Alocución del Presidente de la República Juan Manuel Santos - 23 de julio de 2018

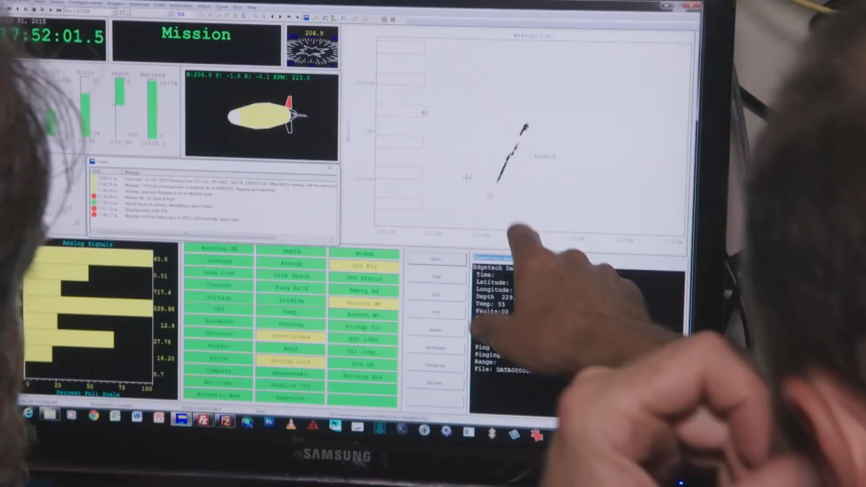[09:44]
Esto es como la venta del océano y mirando directamente a la parte del fondo.
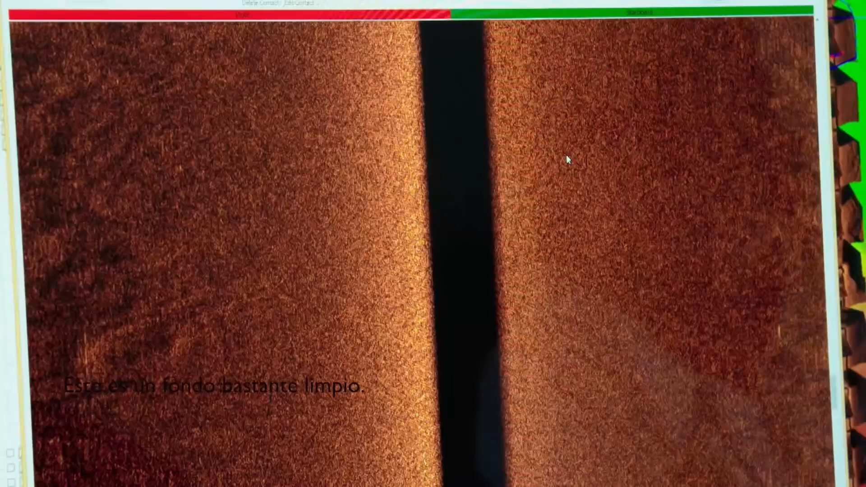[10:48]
no this is pretty clean bottom here nothing on that line
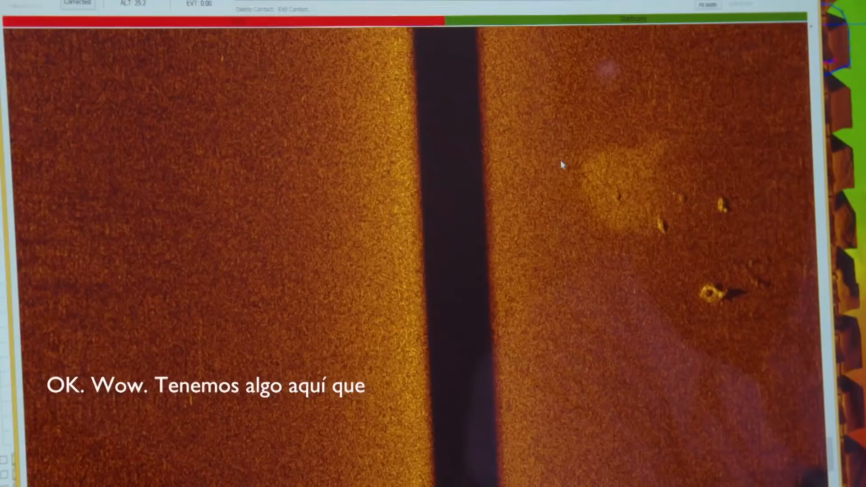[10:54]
okay whoa you've got something there that is this field is not geological
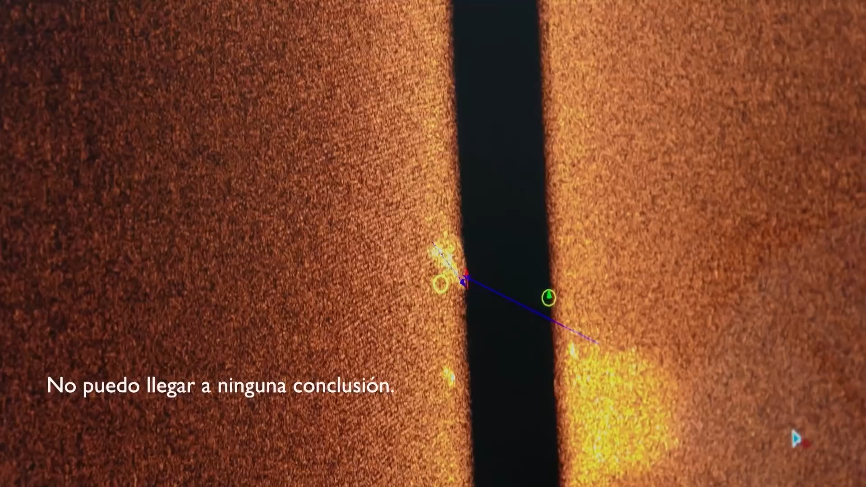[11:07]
Necesitamos esa frecuencia de la escala y fotos.